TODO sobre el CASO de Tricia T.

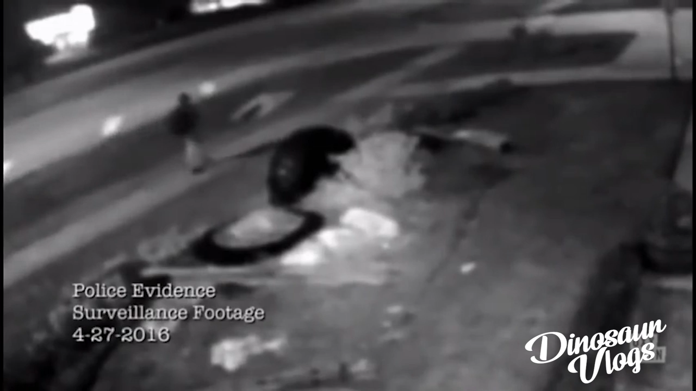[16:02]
Había grabaciones de un hombre muy parecido a él con las mismas características corporales, físicas, en cámara caminando por varios lugares hacia el Airbnb.